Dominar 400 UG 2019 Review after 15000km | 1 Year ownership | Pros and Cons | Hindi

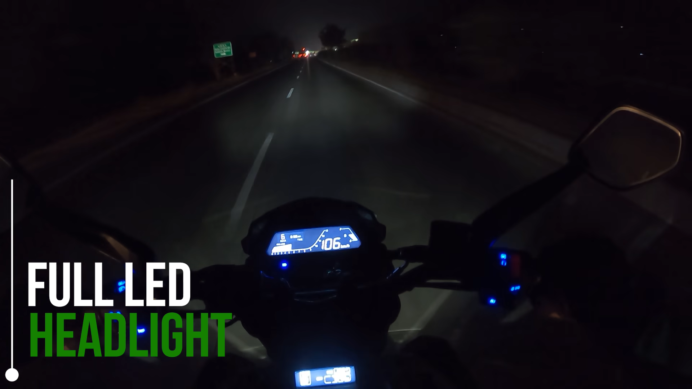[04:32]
और ये headlight बहुत ही बढ़िया quality का headlight है, आपको कोई और extra auxiliary lights लगाने का कोई ज़रूरत नहीं है, ये एक्टम बढ़िया काम करता है, और मेरे इसाब से ये bike का एक plus point है,
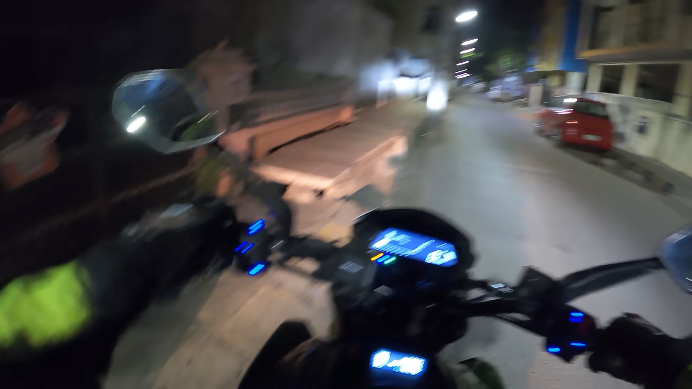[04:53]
तो moving on to the next plus point of dominar, जो है dominar का dual barrel exhaust, personally मुझे ये exhaust note बहुत ही ज़्यादा पसंद आया,